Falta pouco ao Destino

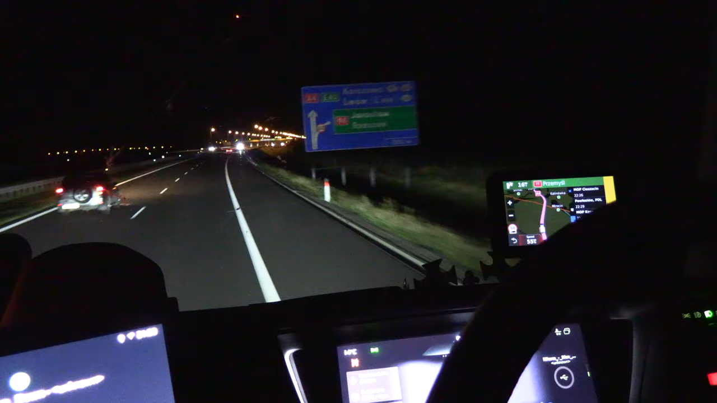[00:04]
time to Lviv. Right, we are getting closer to... We are very close to the border now.
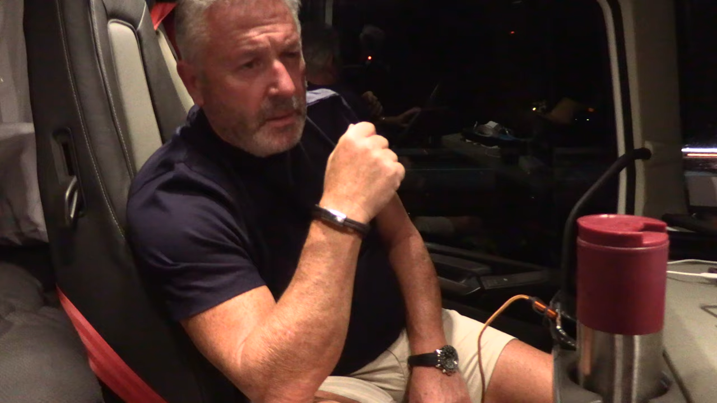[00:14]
We are 26 miles from the border, or to the border,
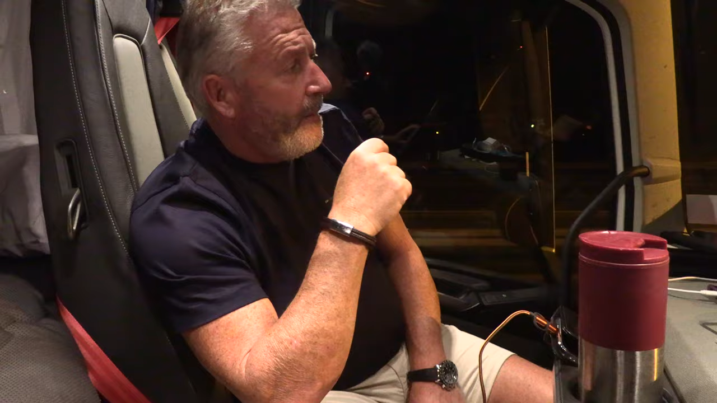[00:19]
and we have seen there's two cars in front of us, and that is all we've seen.
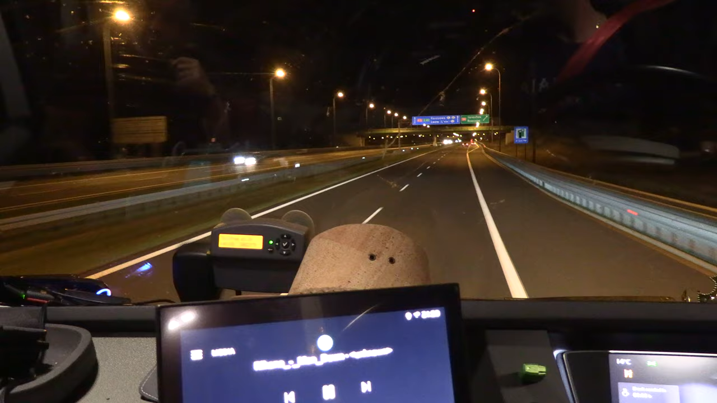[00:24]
All we've seen for the last 10 minutes. It's empty, yeah. A few cars on the other side coming back, but yeah, it's quite creepy, isn't it? Because all the traffic, you know, up to, what's that, Krakow, is it? Yeah. We're really busy. Loads and loads of cars. It was everything, it was loads.
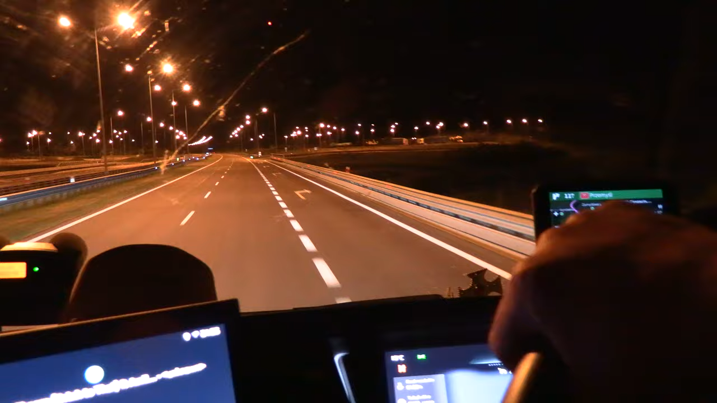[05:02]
that would have been packed. And look at this side, look, this is this same. There's two lorries in there.